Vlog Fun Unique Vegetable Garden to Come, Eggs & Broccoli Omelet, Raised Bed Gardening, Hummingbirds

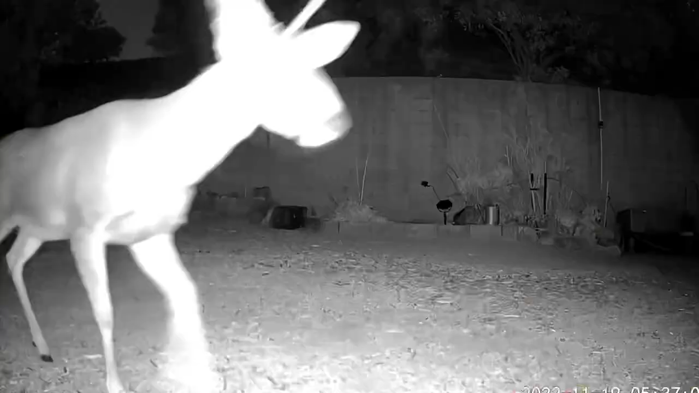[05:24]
deer coming through here and I should do it here in all aspects of what I'm going to
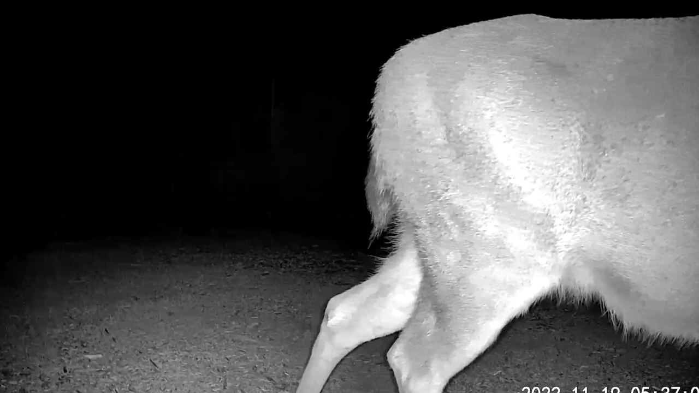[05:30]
do I should because I do have the deer and all kinds of critters here but I want to be able to look at it and you look at it and say I can do that if I sit it here you'll